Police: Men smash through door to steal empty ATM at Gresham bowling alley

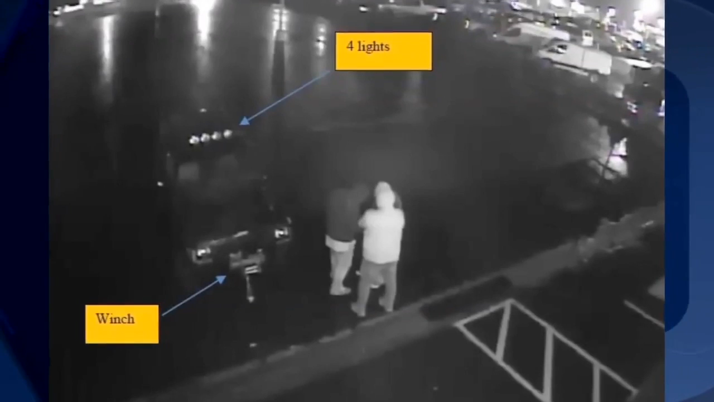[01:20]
thankfully, they haven't had to close any days because of this. Police posted pictures of the jeep pointing out the
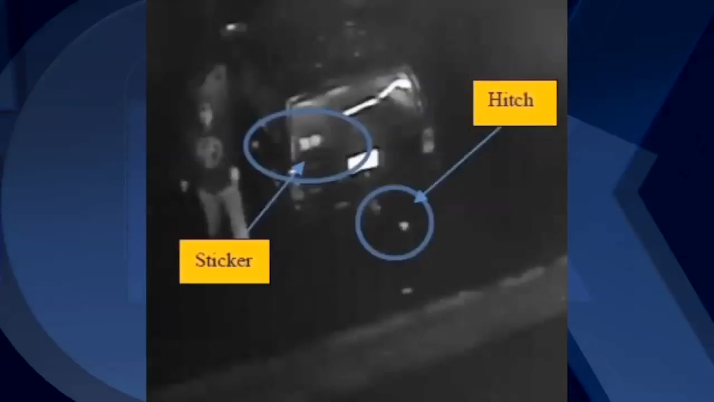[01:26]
four lights on top and a winch in the front. Also, a back has a hitch and stickers on the window.